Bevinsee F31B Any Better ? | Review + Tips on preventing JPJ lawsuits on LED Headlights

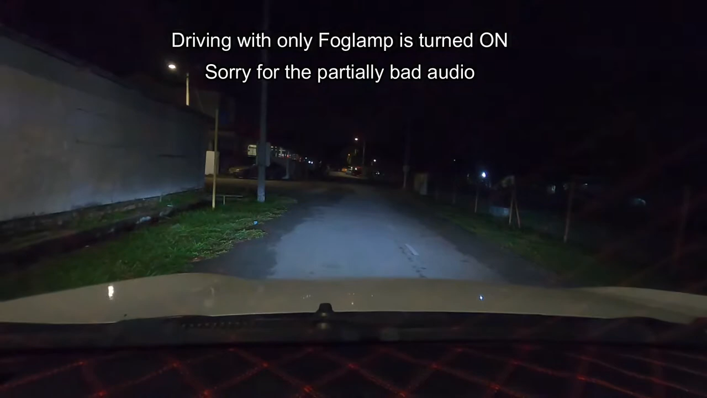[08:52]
We are only using fog lamp right here right now. Okay, so we continue to drive. Okay, so this is how the drive with only the fog lamp. See, the road clearly visible, right? You can see it's clearly bright. Okay,